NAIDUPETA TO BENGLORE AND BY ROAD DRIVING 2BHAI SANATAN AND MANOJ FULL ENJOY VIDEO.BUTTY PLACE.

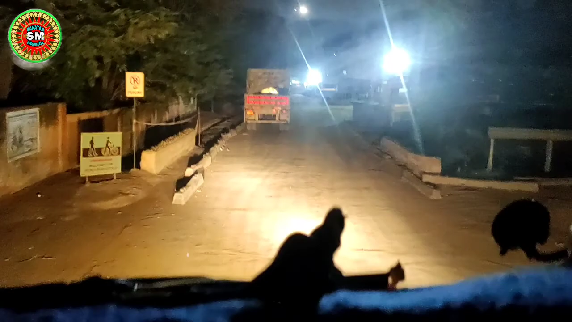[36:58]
टाटा स्टील कंपनी पहुंच गया है बेंगलोर।
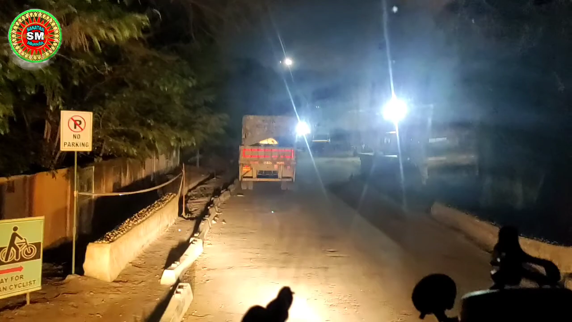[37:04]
ठीक है भाई लोग, नमस्ते, जोहार, जय झारखंड, जय बेंगलोर, गुड नाइट।
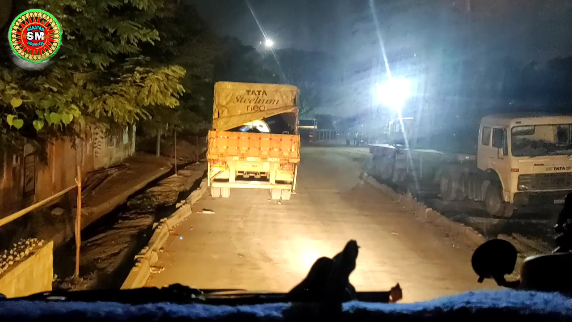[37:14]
बाय बाय टाटा। तो भाई अभी हम लोग पहुँच गया है बेंगलोर स्टॉक यार्ड,